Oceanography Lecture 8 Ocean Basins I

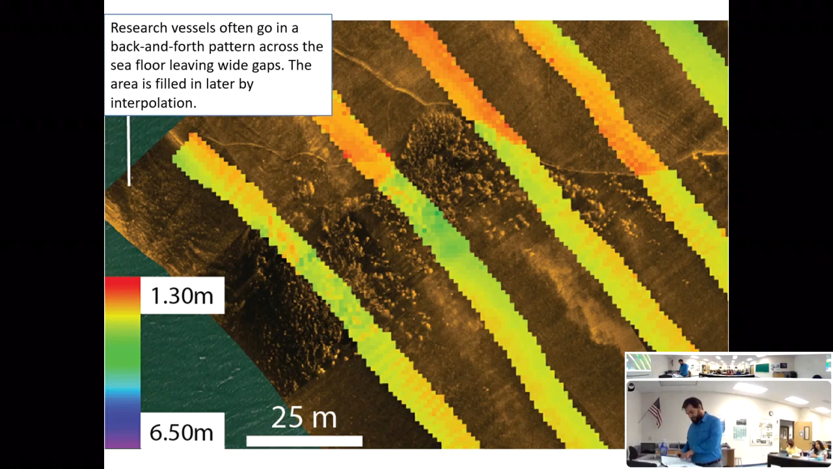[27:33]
Okay, so echo sounding's great, but it would take, at our current rate that we do this,